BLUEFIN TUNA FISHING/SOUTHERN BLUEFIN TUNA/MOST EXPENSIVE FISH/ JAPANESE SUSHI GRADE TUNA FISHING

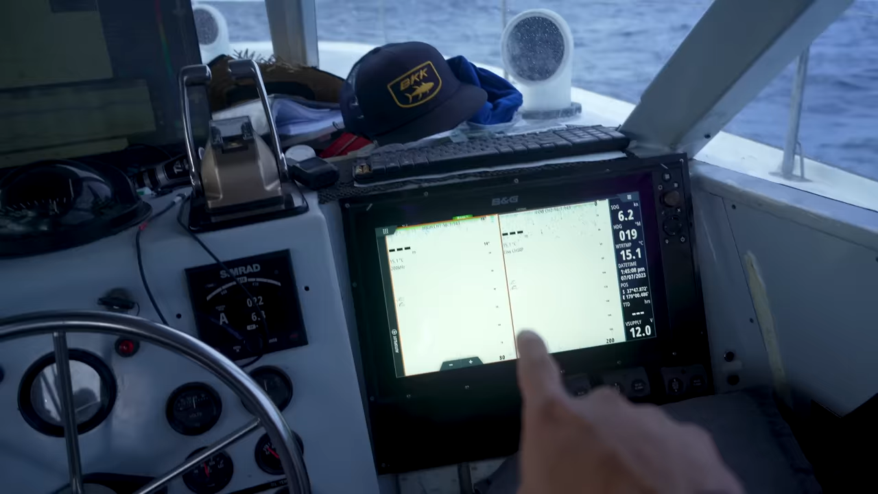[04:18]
ഫിഷ് ഫൈൻഡർ ഉണ്ട്, വലിയൊരു കമ്പ്യൂട്ടർ വെച്ചിട്ടുണ്ട്, മൊത്തം മാപ്പ് നോക്കാനായിട്ട് കണ്ടില്ലേ.
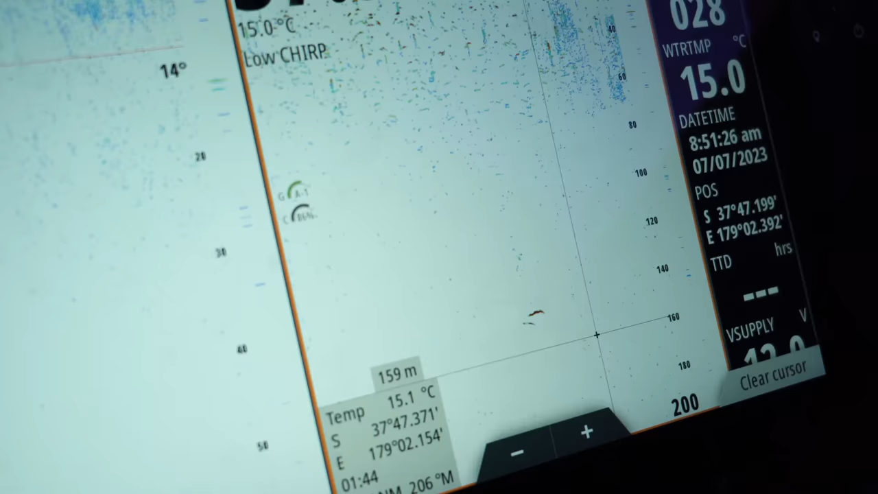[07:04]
നമ്മുടെ ഫിഷ് ഫൈൻഡറിൽ ഏതാണ്ട് 150 meters താഴെ രണ്ട് ട്യൂണേനെ കണ്ടു.
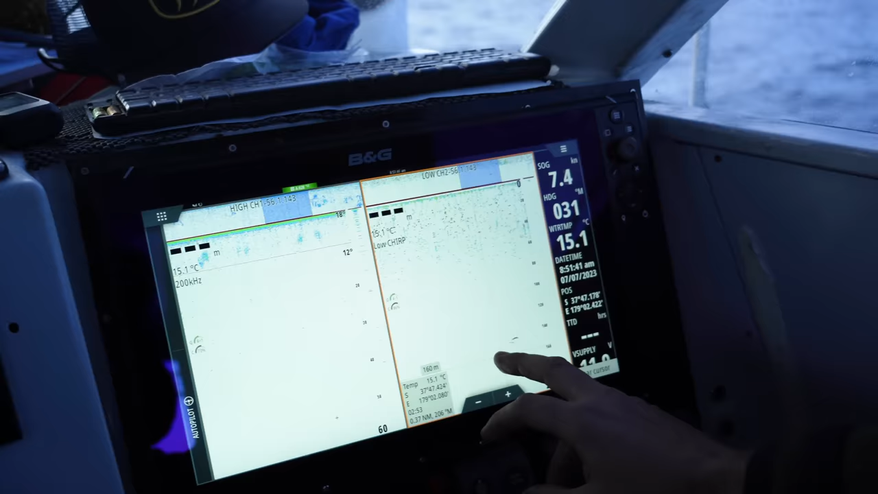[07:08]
On screen: water 15.1°C
ഒരെണ്ണം നല്ല വലുതായിരുന്നു കേട്ടോ. നിങ്ങൾക്കറിയാലോ സാധാരണ ട്യൂണ ഗ്രൂപ്പായിട്ടാണ് ഹണ്ട് ചെയ്യുക, ഒന്ന് രണ്ടെണ്ണോ ഒന്നല്ല കൂടുതൽ കാണും.
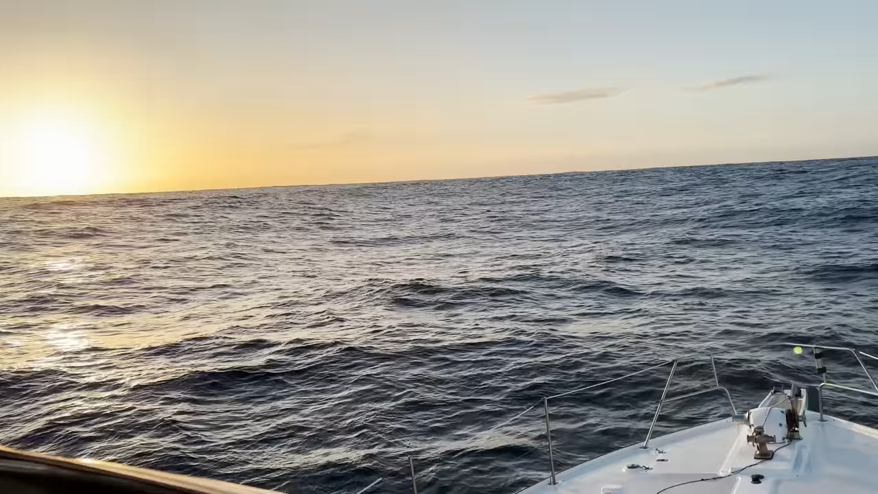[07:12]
പക്ഷെ കമ്പാരിറ്റീവ്ലി ഇന്നലെ ഇന്നൊക്കെ ആയിട്ട് നമ്മൾ ഒറ്റ മീനിനെ പോലും കാണാത്ത നിലയ്ക്ക് ഈ സ്ഥലത്ത് തന്നെ രാവിലെ 8 മുതല് ചുറ്റിക്കറങ്ങാൻ തുടങ്ങി.
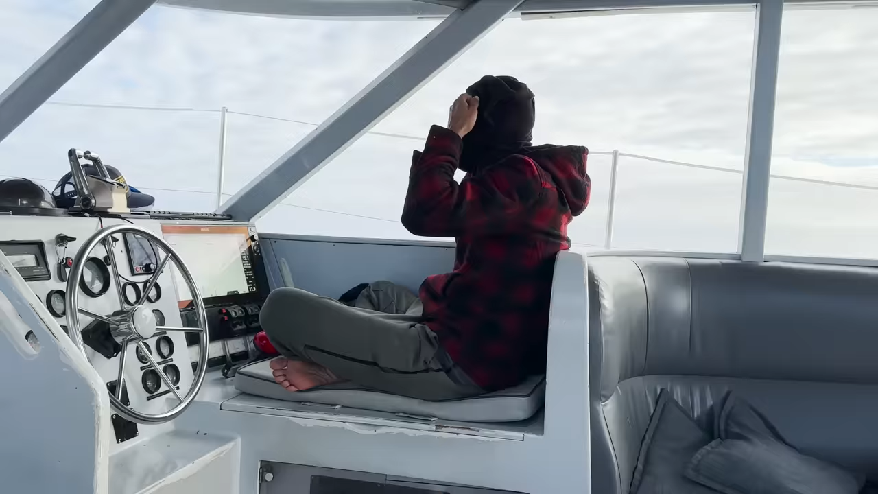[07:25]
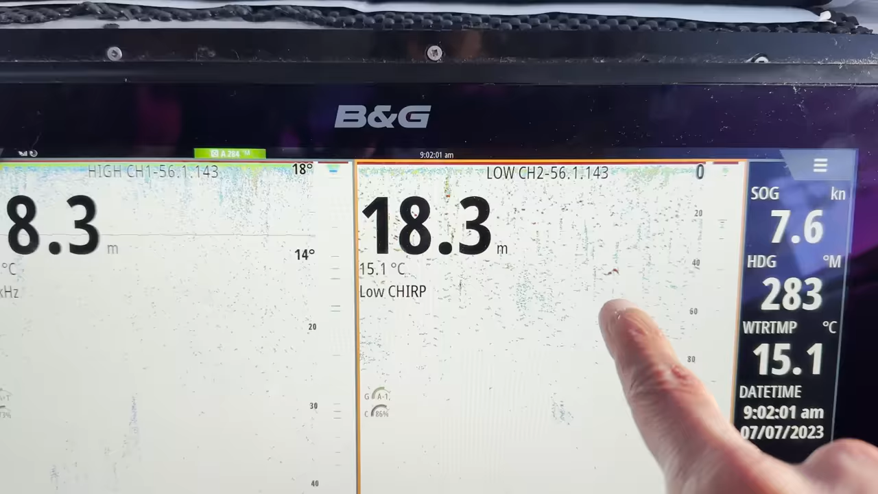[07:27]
On screen: depth 18.3 m, water 15.1°C, speed 7.6 kn
ഞങ്ങളെല്ലാവരും കണ്ടിന്യൂസ്ലി ഫിഷ് ഫൈൻഡറിന്റെ ഉള്ളില് ഈ മീൻ എപ്പോഴാണ് മുകളിലേക്ക് പൊന്തി വരണേന്ന്
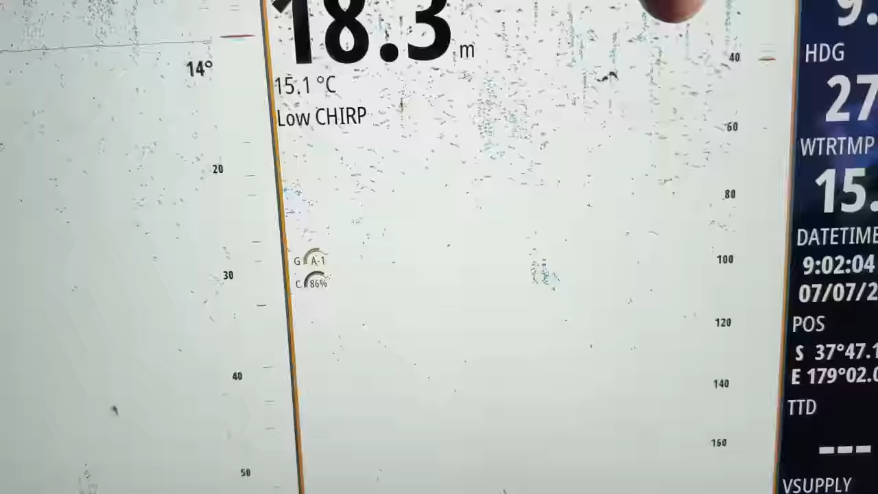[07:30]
On screen: depth 18.3 m, water 15.1°C
നോക്കിയിരിക്കുമ്പോഴാണ് ഏതാണ്ട് 1-2 നമുക്ക് ട്യൂണ അടിച്ചത്.